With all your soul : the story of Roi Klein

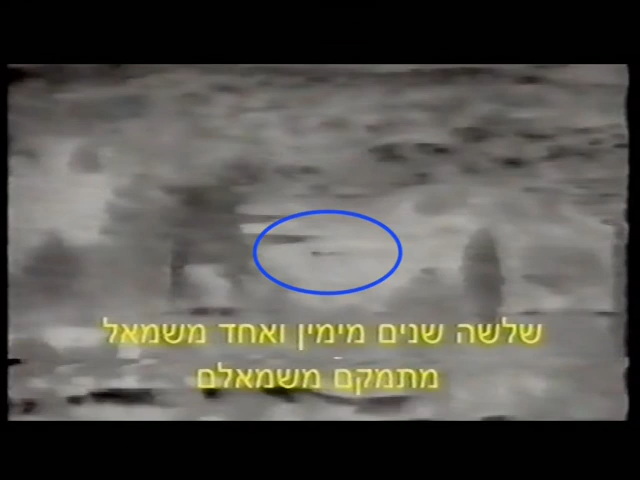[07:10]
בשלב הזה קליין בעצם עם כל הכוח שלו מדלג מהזיתים לטרסה,
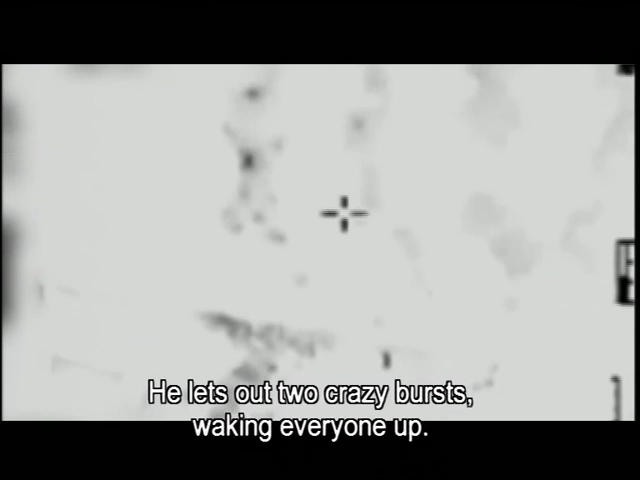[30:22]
פתאום הוא פותח באש, תוך כדי זה, נותן שתי צרורות כאלה, ככה, מטורפים, מהירים את כולם, אף אחד לא מבין מה קורה.
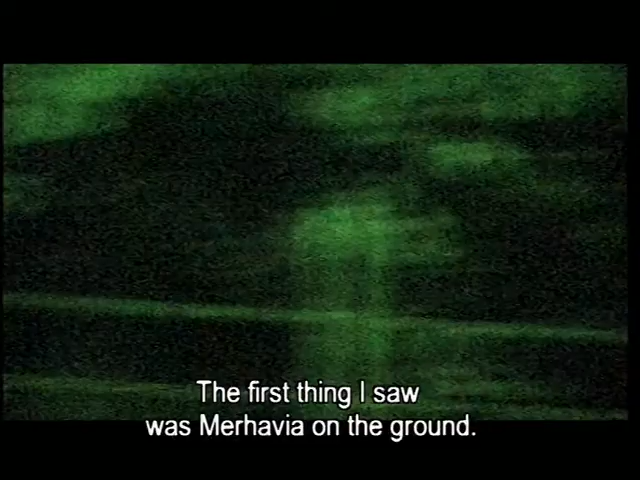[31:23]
אני רץ אחריו, דבר הראשון שאני רואה זה את מרחב ישוכב עם חולצה פתוחה, בלי וסט עליו, מישהו כנראה כבר התחיל לבצע בו טיפול ראשוני.
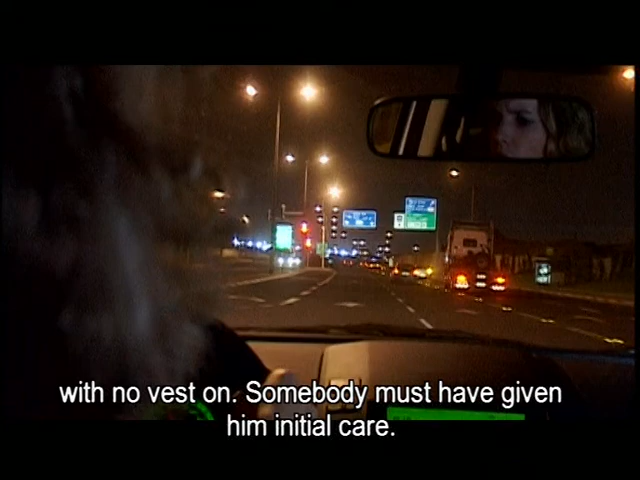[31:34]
קליין ניגש אליו, אומר לי, תפוס לו את הידיים, הוא בינתיים תופס לו את הרגליים.